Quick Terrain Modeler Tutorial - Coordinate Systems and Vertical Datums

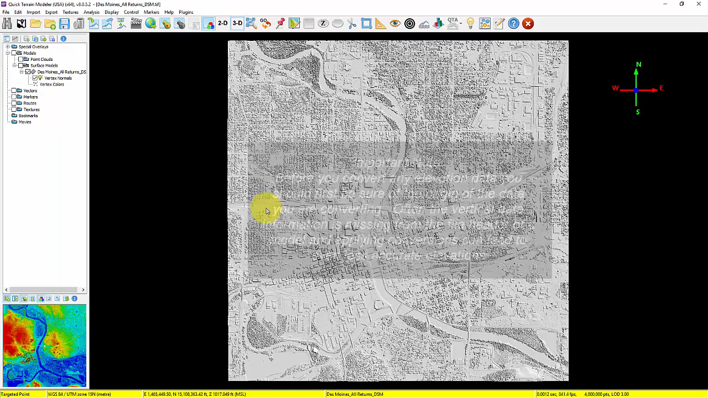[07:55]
are flying moving on to measurements for distance and relative height measurements qt modeler will use the units of the original 3d data and all displays if you choose to use other than the original display units go to the file menu options and